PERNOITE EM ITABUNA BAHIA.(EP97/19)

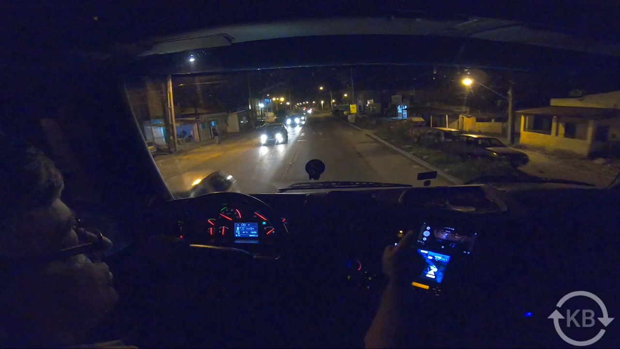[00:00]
Bom, aí galera, estamos chegando então em Itabuna. É, Itabuna, Bahia. Prepare-se para seguir pela direita em 200 metros. Você está na região do Planalto.
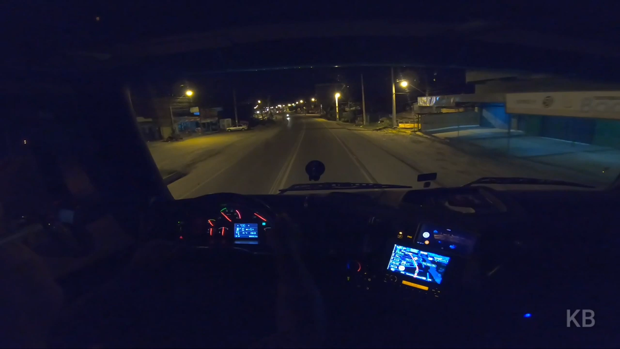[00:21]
Estamos aí a 19 horas e 10 minutos. É, 19 horas e 10 minutos chegando em Itabuna, hein? Temperatura 25 graus. E a altitude? Vamos ver a altitude que tá aqui.
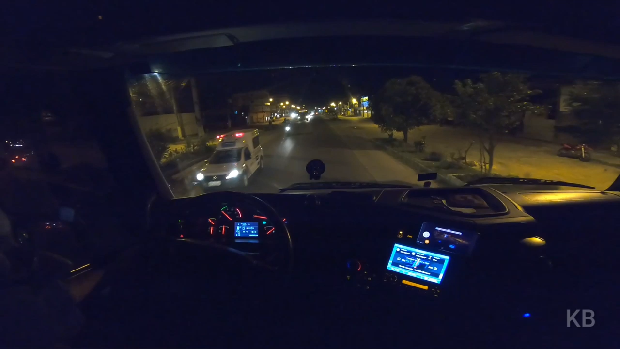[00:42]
Altitude 60 metros de altura aí em nível de mar. Em nível de mar. Vamos voltar aqui. Passar agora em cima do viaduto.
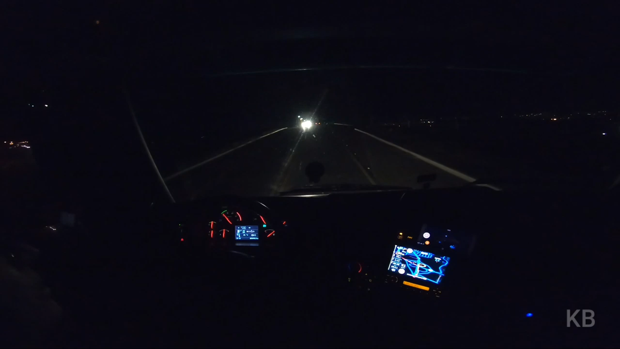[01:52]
É, sai à direita. E aqui nós já estamos em Itabuna, hein? Aqui, sair à direita, Costa do Dendê.